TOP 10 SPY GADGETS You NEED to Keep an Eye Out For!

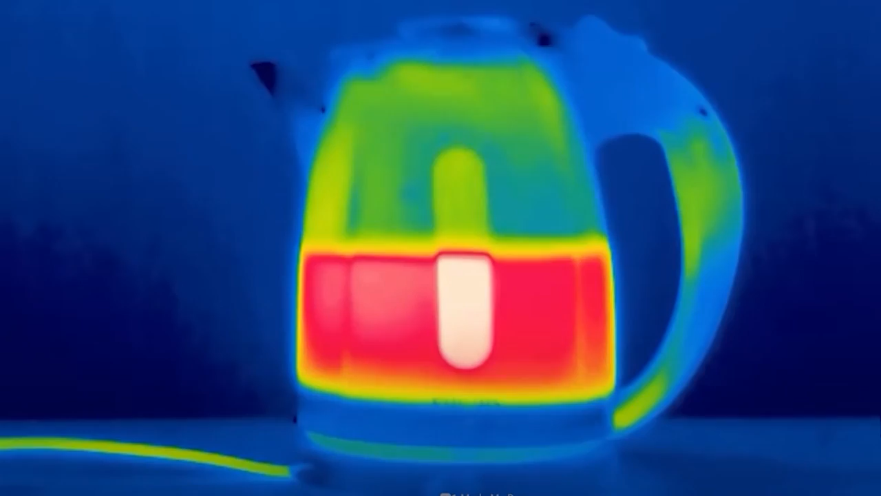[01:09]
it is connected an electrical issue is simple to locate hvac
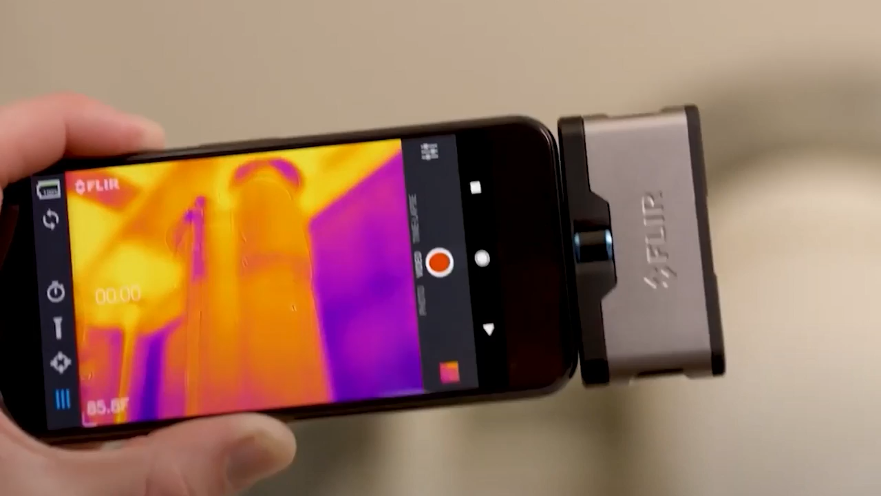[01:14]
systems that are ineffective or have air leaks up to 1000 feet away the camera can spot flaws this camera transmits images at a speed of less than 9 hertz and has a field
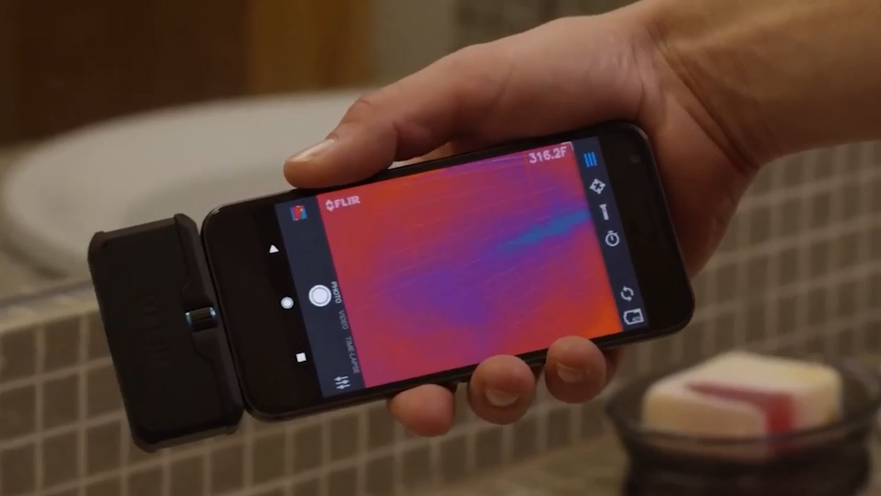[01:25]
On screen: spot 316.2°F
of vision of 36 degrees it has a focused lens and functions in both cold
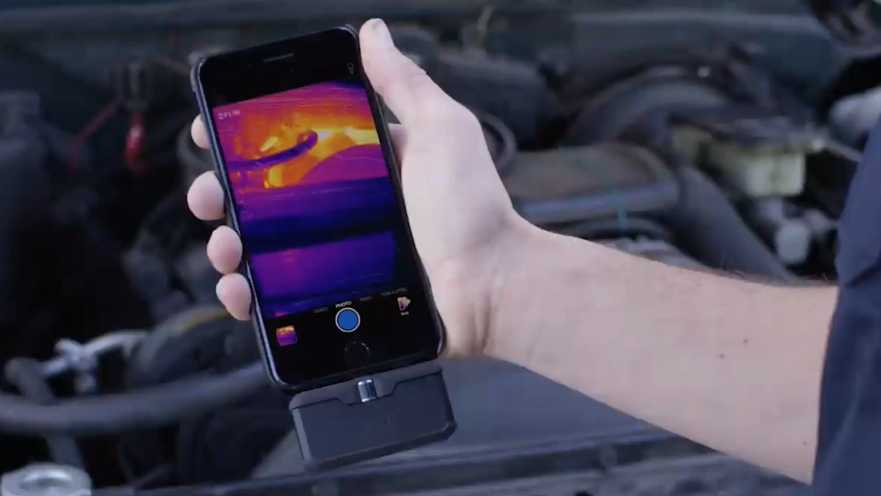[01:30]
and warm climates the seek thermal imager uses the least amount of power which is the finest aspect in fact you